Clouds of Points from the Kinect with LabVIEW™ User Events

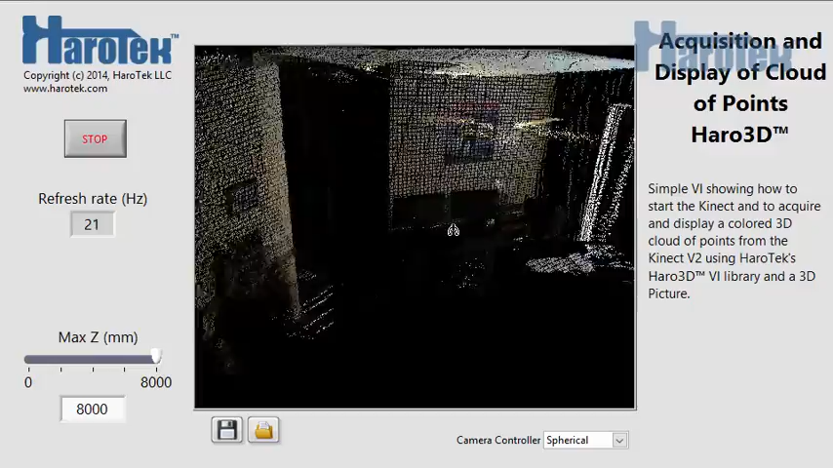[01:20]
Let's stop this VI. Let's increase the resolution of the cloud by going to the block diagram.
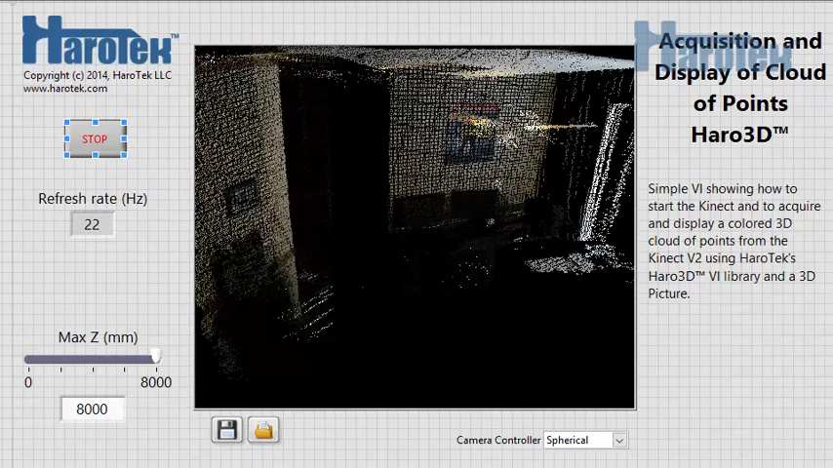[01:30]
Now, for the 960 x 540 resolution, the acquisition rate is between 6 and 8 Hz. Let's stop this VI and close it. Now, let's open the cloud example of the Haro3D Library version 1.3.
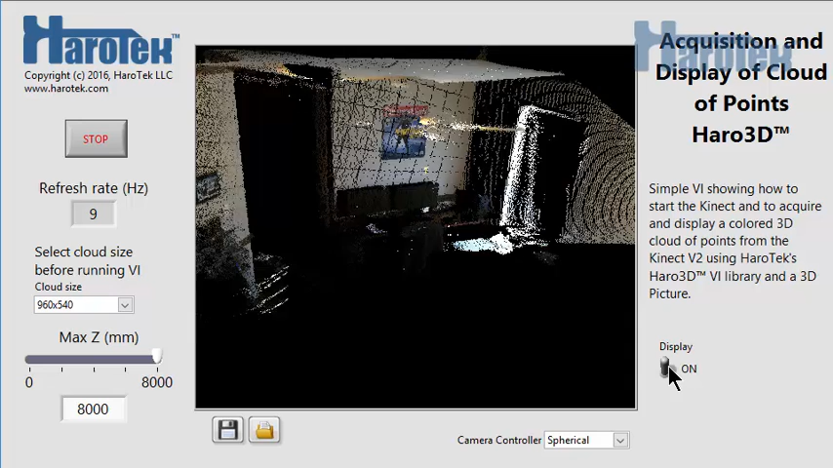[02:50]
the acquisition rate drops to 9 Hz. And climbs to 14-15 Hz when stopping the data display. Notice that the cloud size parameter corresponds to the number of pixels of the color camera of the Kinect. Considering that the depth sensor has 512 x 424 elements, the 480 x 270 size is under-sampled by about a factor of 2, and the 960 x 540 size is over-sampled by about a factor of 2.
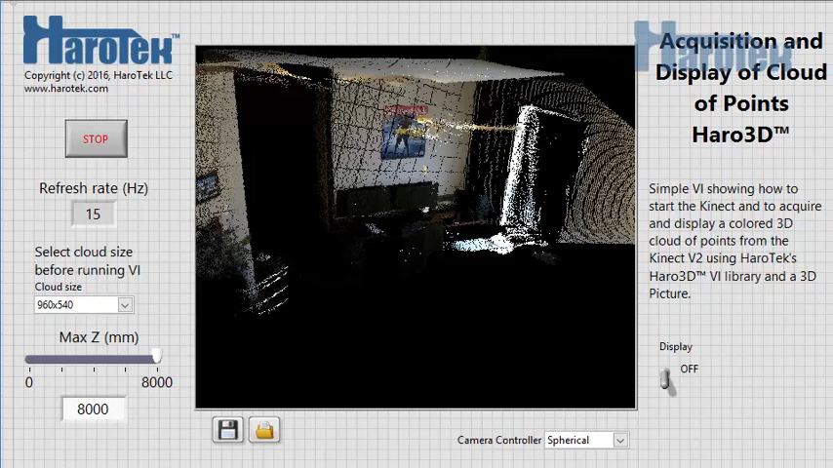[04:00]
This change in configuration begs to explore a more parallel processing approach.
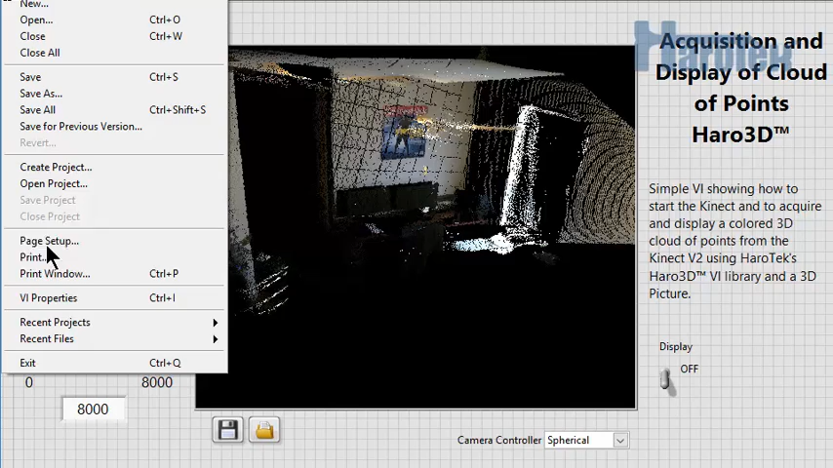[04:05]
An additional cloud example VI based on user events was developed and is part of version 1.3 of the Haro3D library.
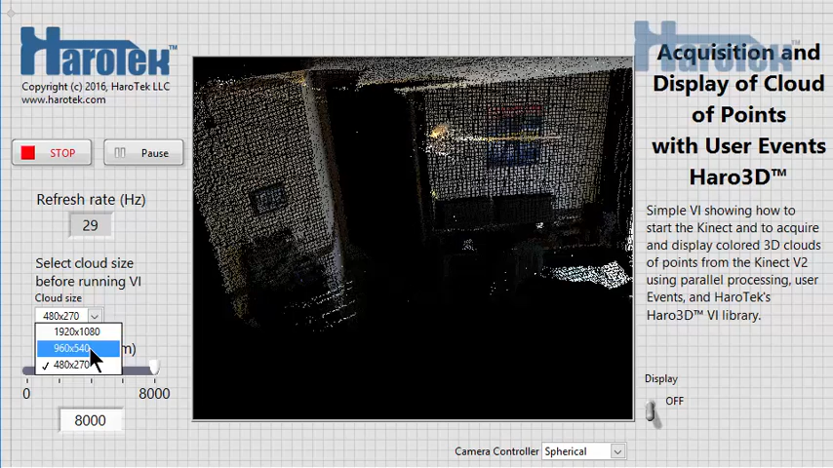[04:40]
At the 960x540 resolution, the acquisition rate oscillates between 12 and 14 Hz. Data processing and display have little impact on the acquisition rate.
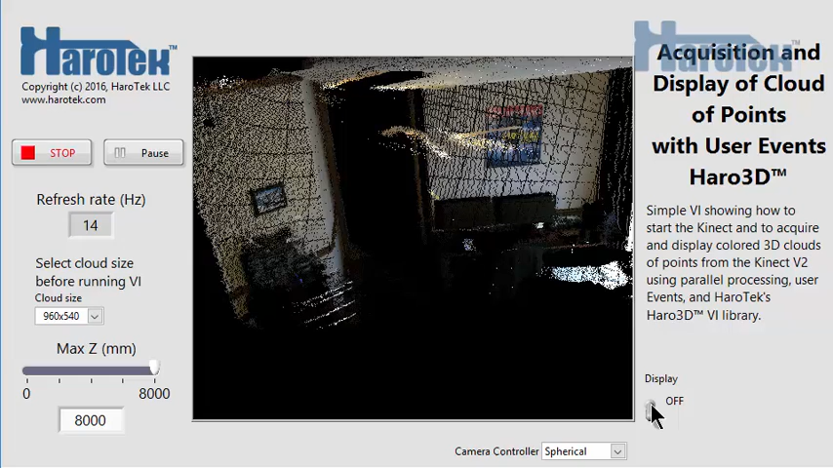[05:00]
When off, the acquisition rate increases only to 14 to 15 Hz. When looking at the block diagram of this new example VI, we can now see two loops.